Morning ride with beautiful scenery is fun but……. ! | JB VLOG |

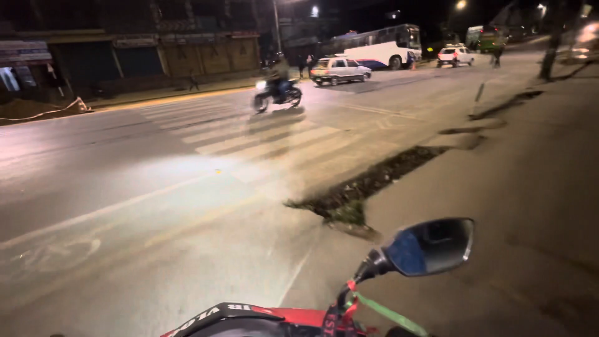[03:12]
यति बेला चाहिँ जाडो चाहिँ धेरै उस हुन्छ क्या रोकिन्छ नि त यो रेनकोटले पनि धेरै रोक्छ जाडो अनि मैले धेरै कपडा पनि लगाएको कति एउटा हुडी
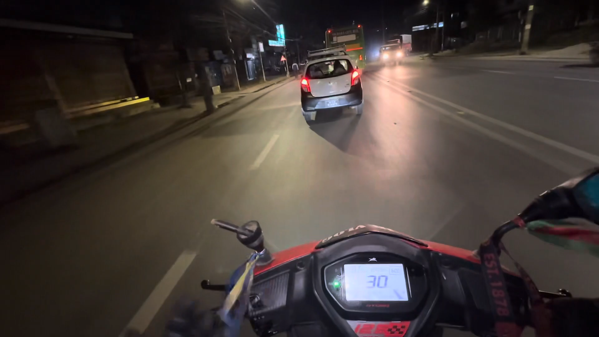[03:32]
भित्र ज्याकेट पनि छ अनि त्यो चेस्ट गार्ड पनि छ मुनि दुईवटा ट्र्याक छ ल 0 किलोमिटर आयो अझै ट्राफिक लाइट बोलेको रहन्छ
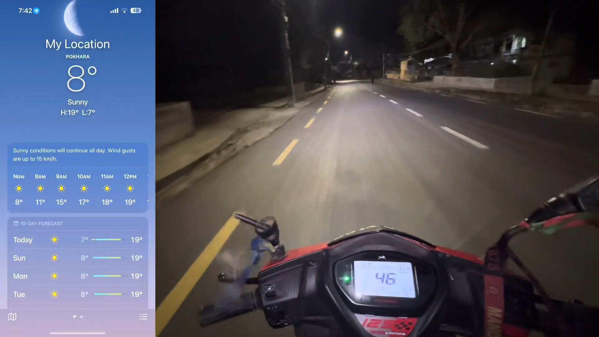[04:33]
डिग्री चाहिँ हुन्छ किनकि पहिला चाहिँ ट्युसन जाँदा 8 डिग्री हुन्थ्यो आज चाहिँ 10 रहेछ ठिकै छ र मलाई चाहिँ आजकल जाडो चाहिँ भयो अहिले त्यत्रो घोडा लगाउँदा
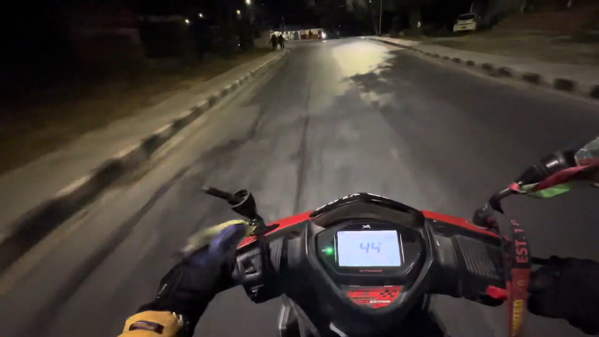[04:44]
लगाइस म चाहिँ ड्याम साइड आएँ त यहाँ चाहिँ बाटो राम्रो छ जाडो पनि छ अरे न आठतिर त जाडो न साडो पुऱ्याइदिन्छ
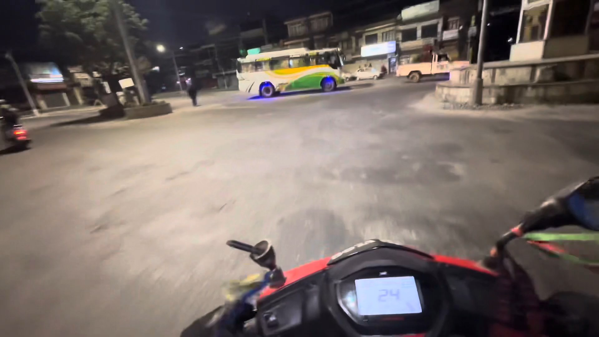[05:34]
बिहान बिहान बसहरू पनि छुट्छ नि म पहिला त बस आउँदा सोच्थ्यो यो चाहिँ पिकनिकको रहेछ
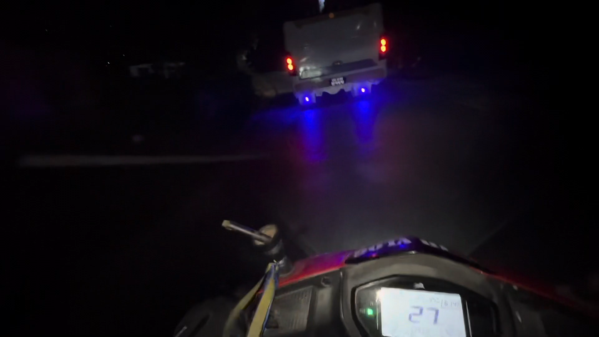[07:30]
त्यसलाई त यसो त्यहाँ सुस्तै हिँडेको त ओभरटेक हानिहाल्छु भाइ